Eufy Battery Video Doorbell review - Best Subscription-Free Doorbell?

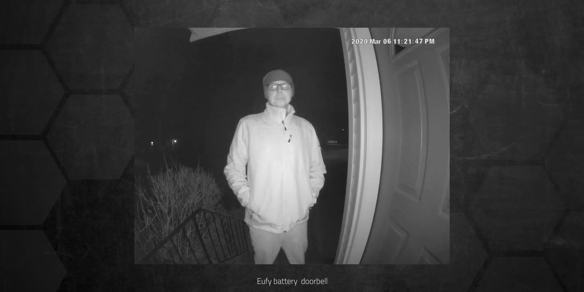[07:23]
And the night vision mode works pretty much exactly as you'd expect. One interesting difference between the battery version and the wired version is that the battery version doesn't have HDR control.